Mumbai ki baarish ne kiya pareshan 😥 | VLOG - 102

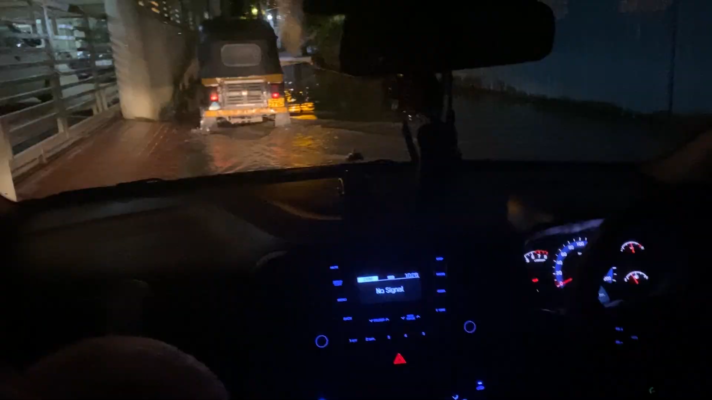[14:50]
फ्रेंड्स ये देखो कितना यहाँ पे पानी भरा हुआ है।
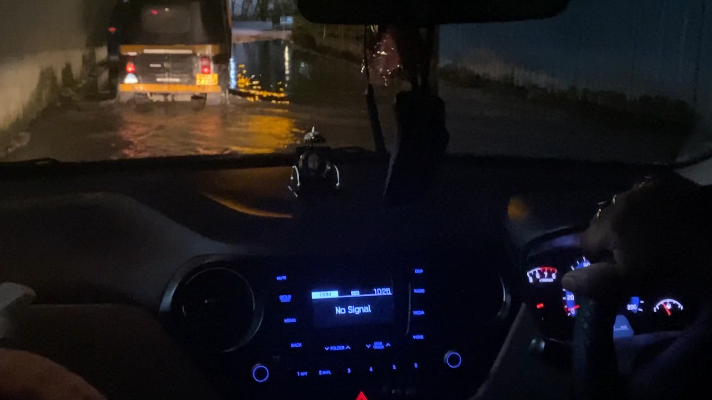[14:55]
हमारे जो सोसाइटी के सामने की रोड है इतना पानी भरा हुआ है।
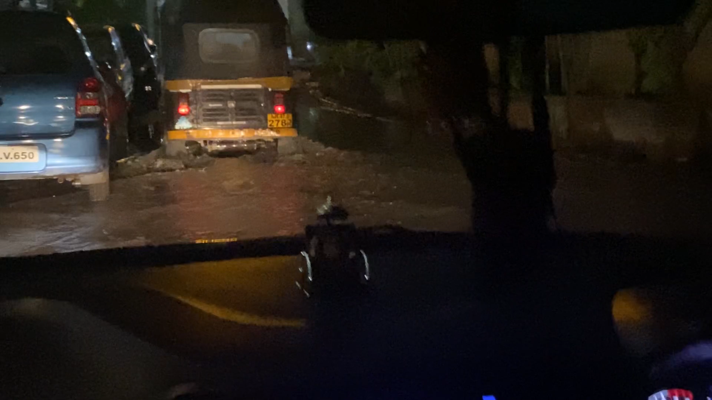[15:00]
अगर मोटरसाइकिल वाला है बाइक वाला है तो वो तो सीधा ही डूबेगा।